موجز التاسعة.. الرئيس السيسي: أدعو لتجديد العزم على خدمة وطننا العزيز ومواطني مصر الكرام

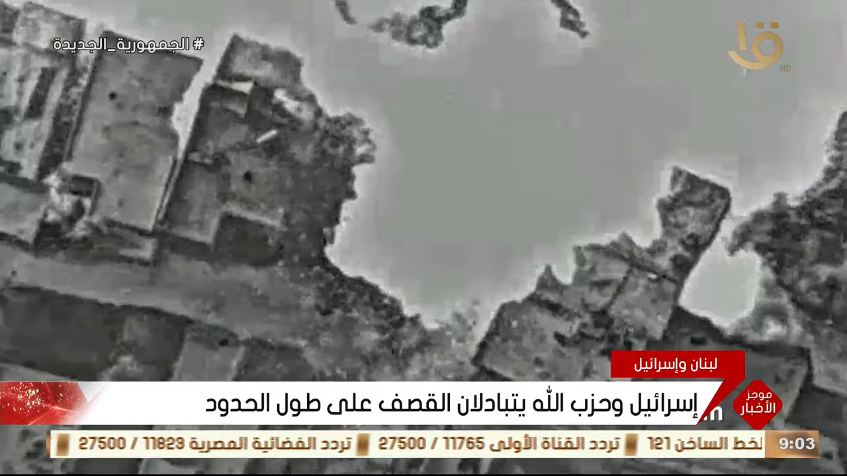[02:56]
رويسة القرن في مزارع شبع اللبنانية المحتلة وتحقيق إصابات مباشرة ومن
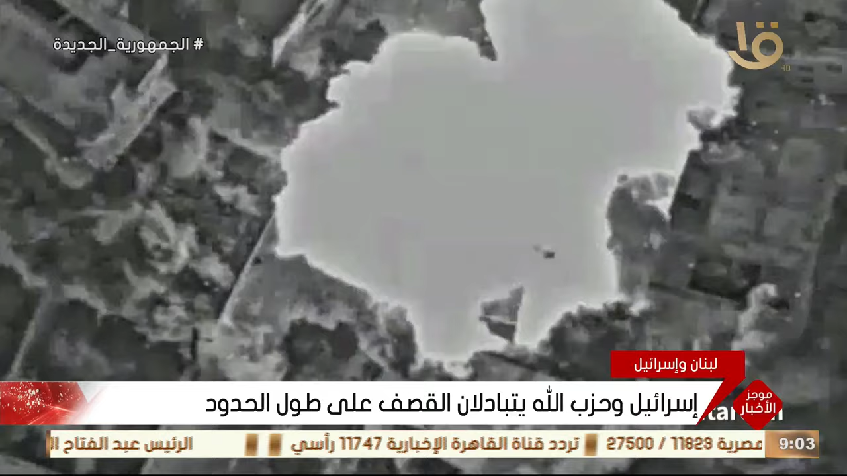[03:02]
جانبه أعلن جيش الاحتلال أنه استهدف عدة مواقع تابعة لحزب الله في جنوب لبنان